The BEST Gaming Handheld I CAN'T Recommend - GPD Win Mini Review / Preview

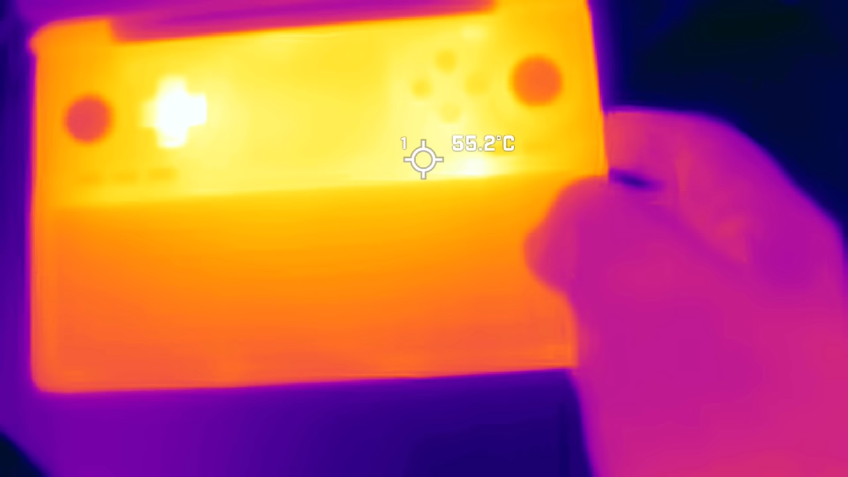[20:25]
On screen: spot 55.2°C
for me when trying to recommend this device is that
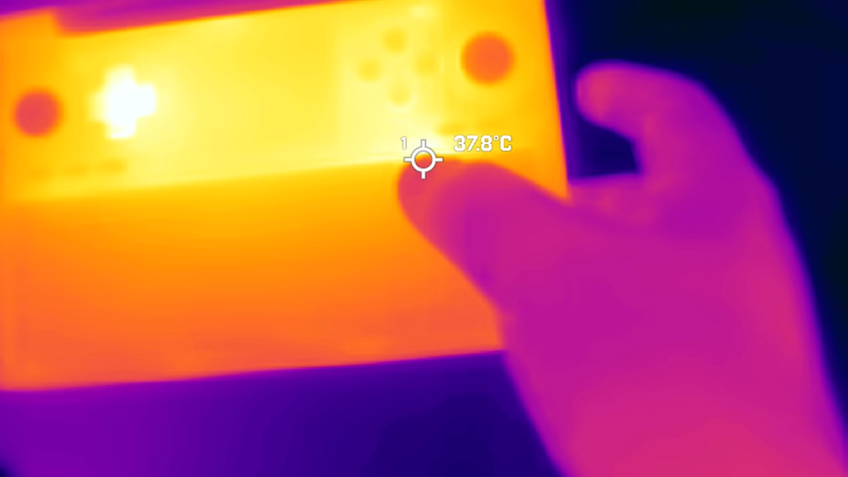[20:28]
On screen: spot 37.8°C
I'm often just touching these areas and
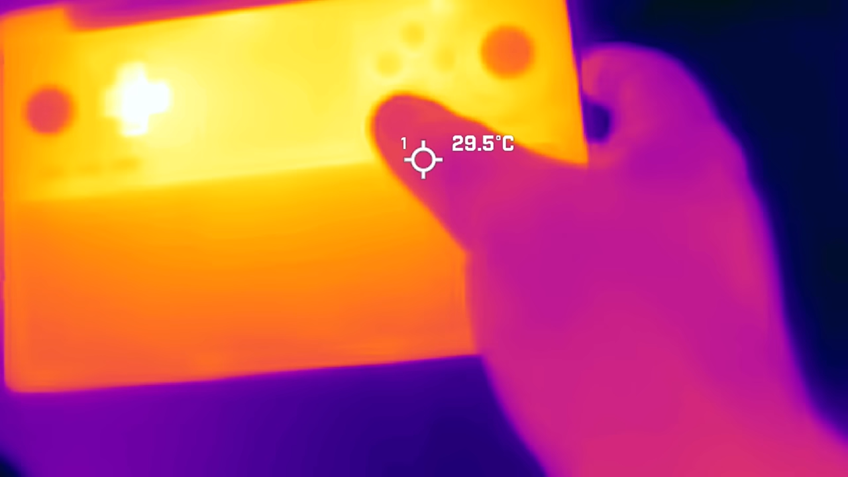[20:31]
On screen: spot 29.5°C
constantly noticing how absolutely hot it gets.
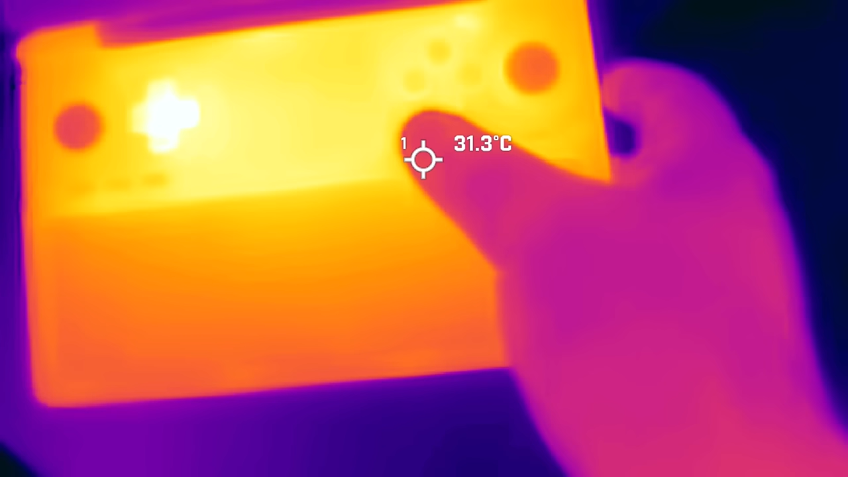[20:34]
On screen: spot 31.3°C
And this is a step above warm, far above warm,
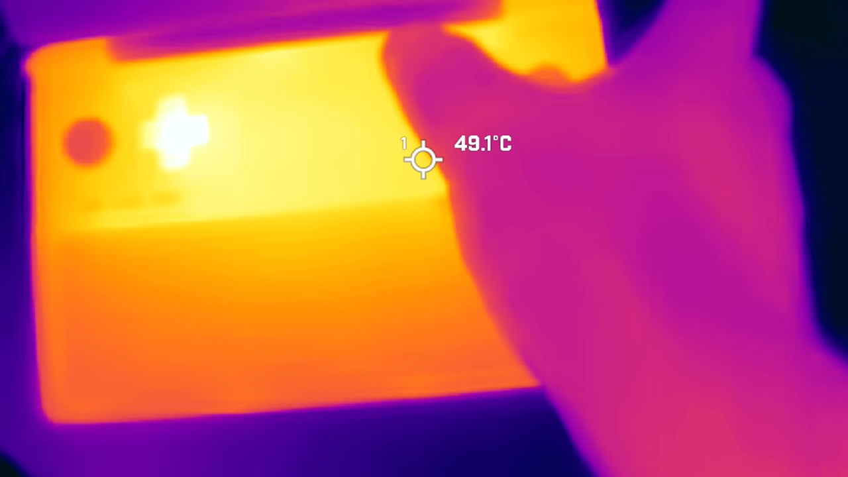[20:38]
On screen: spot 49.1°C
where it gets ludicrously hot, where if you're touching this,
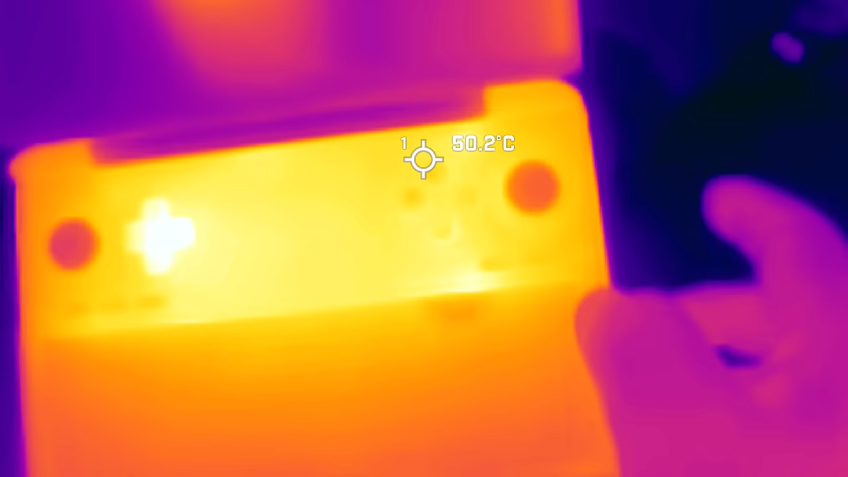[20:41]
On screen: spot 50.2°C
it feels like it's going to burn.
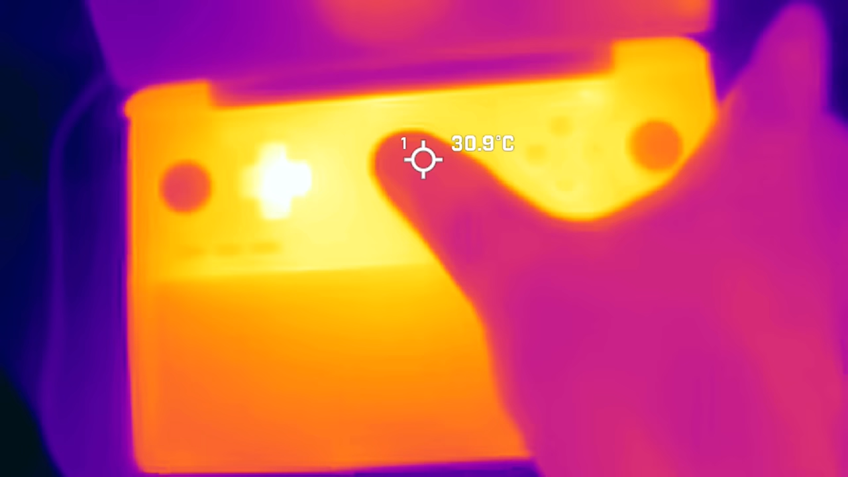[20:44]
On screen: spot 30.9°C
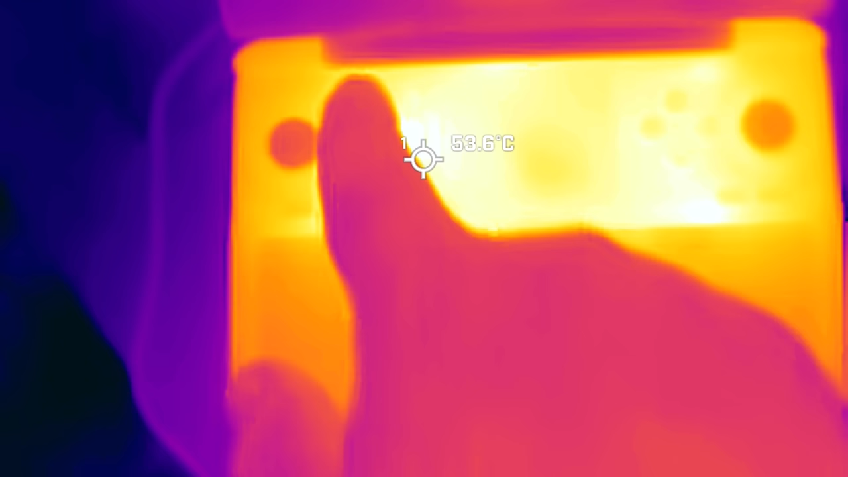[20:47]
On screen: spot 53.6°C
I don't think it will, but keeping my finger on there, it is not comfortable in any regard. Like I felt warmth before on devices and have been fine with it with regard to the compact size of this.
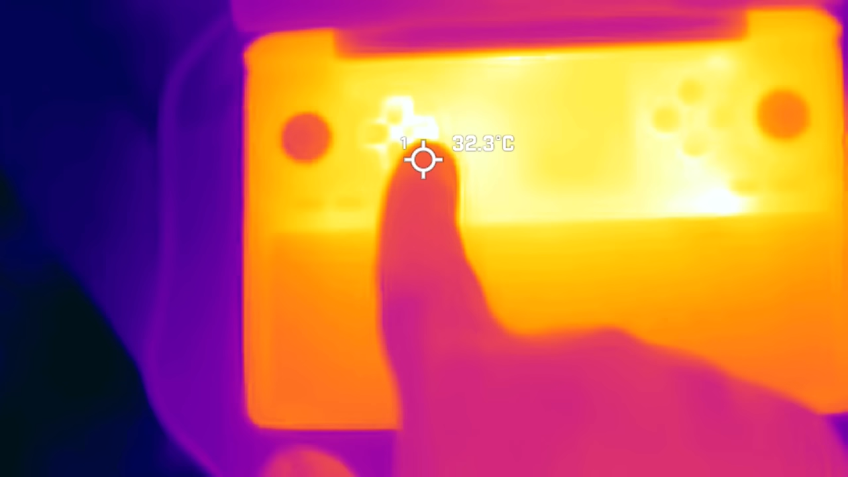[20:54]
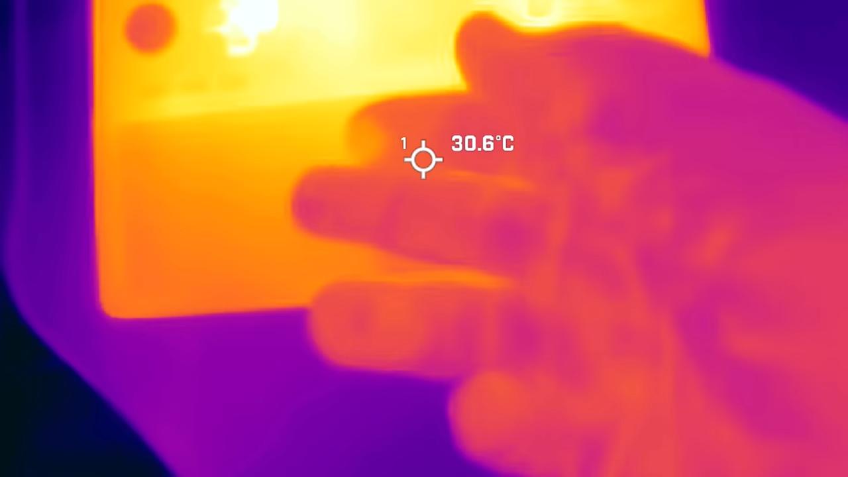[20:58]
On screen: spot 30.6°C
But even at 13 watt over one hour, what I'm finding is literally, I played Starfield for like three hours straight and I found that the device just in this area got too hot.
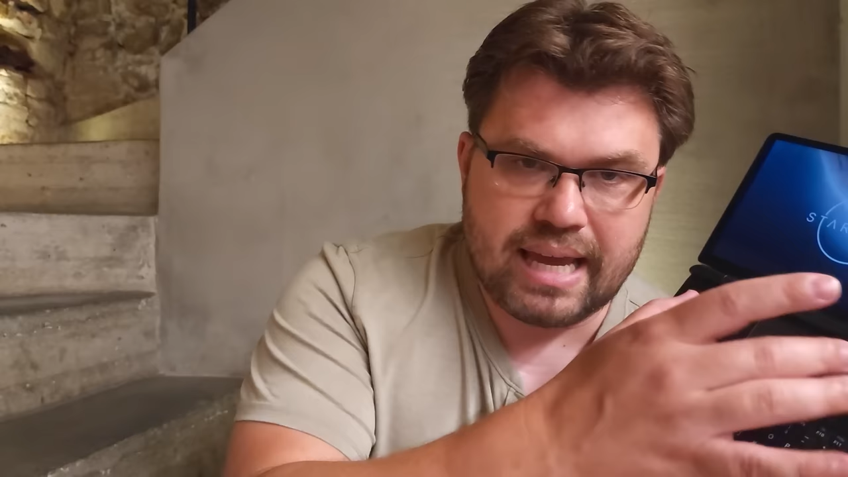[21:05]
The bottom plastic shell, I have never actually found to be a problem running 13 watt for more than an hour.
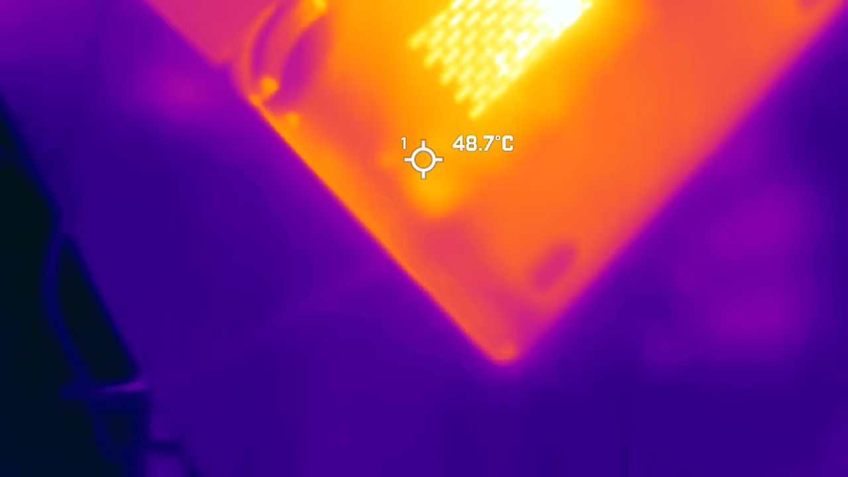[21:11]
On screen: spot 48.7°C
It gets warm, but not uncomfortable warm.